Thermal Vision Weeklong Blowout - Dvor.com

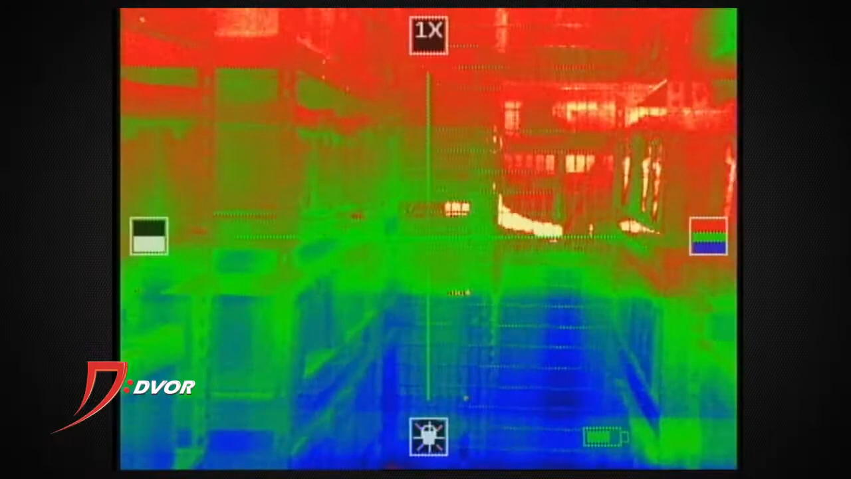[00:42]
Tons of options on that one as well, change of colors around, reticle options, it's a great weapon sight.